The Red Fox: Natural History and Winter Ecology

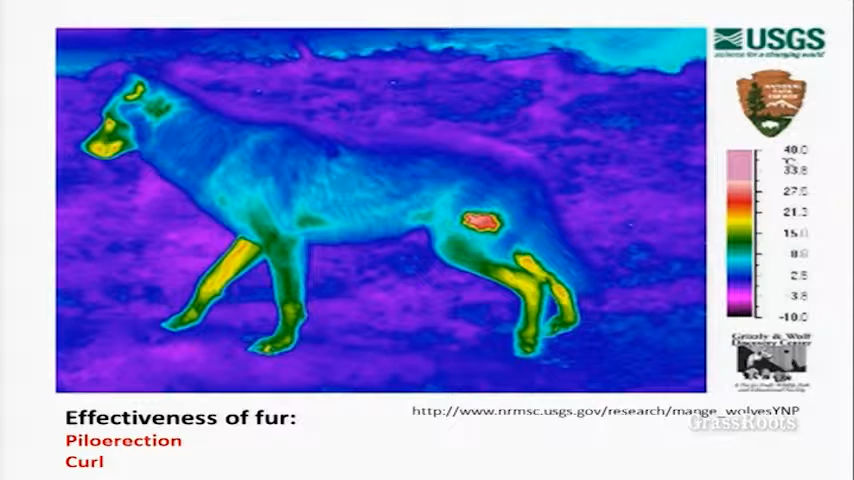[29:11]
And so it's lost its fur there, and it's a little hole in the shelter that is allowing all this heat to escape. So foxes also get mange. And so, and you can see if this starts to grow and be a big problem for that animal, it could easily be death for the animal just because of the thermal challenges it would face without having that dense coat.